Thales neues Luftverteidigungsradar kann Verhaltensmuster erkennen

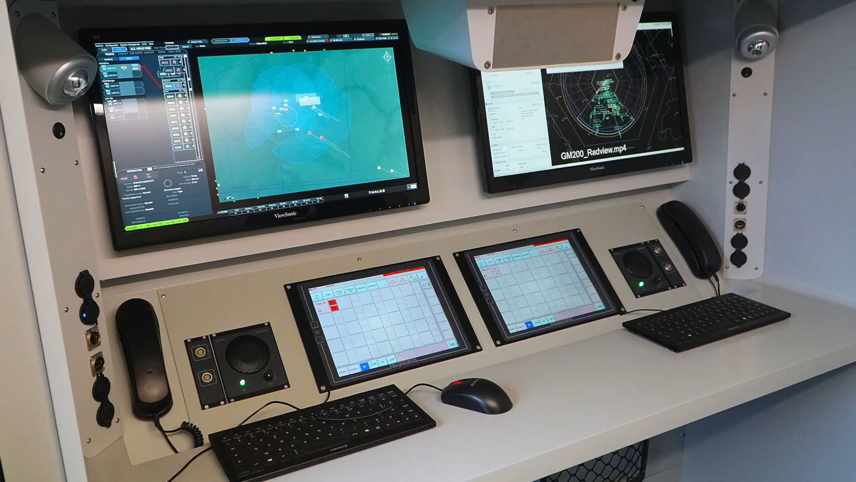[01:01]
Darunter Thales mit ihrem modernen Groundmaster 200 MMA Radar der neuesten Generation. Das französische Groundmaster 200 MMA Radar kann in weniger als 15 Minuten einem neuen Standort in Betrieb genommen werden,
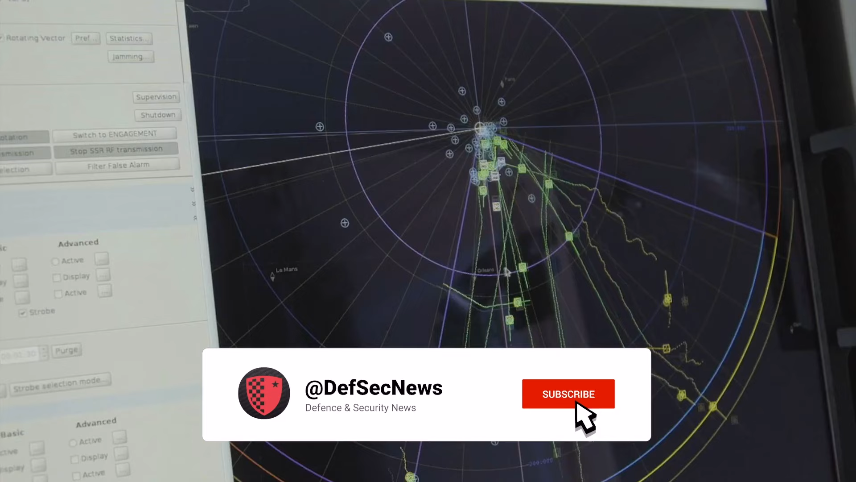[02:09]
Dank des volldigitalisierten Radars können Ziele analysiert und kategorisiert werden.